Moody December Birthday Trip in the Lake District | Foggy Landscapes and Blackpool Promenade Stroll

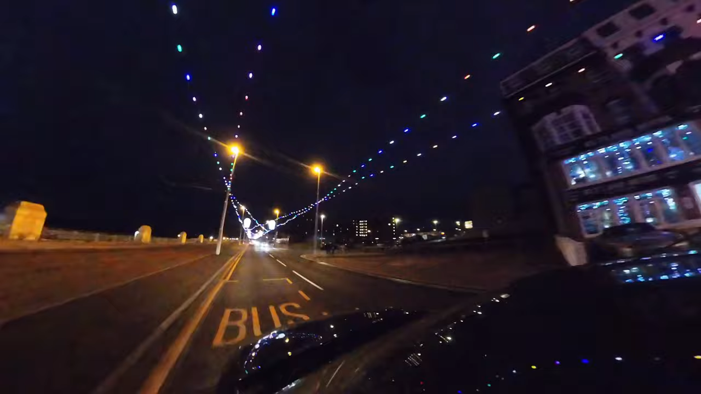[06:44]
And they just put up strings and strings of lights. And, you know, like everybody must say this, but I keep thinking that when I was a kid, there were more lights.
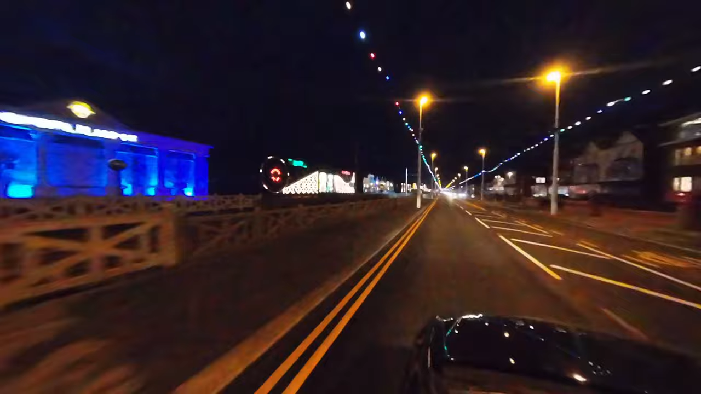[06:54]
I feel like it was much more spectacular when I was a kid. It felt like the drive down the mile was taking hours, but I don't know. I can't tell if it just isn't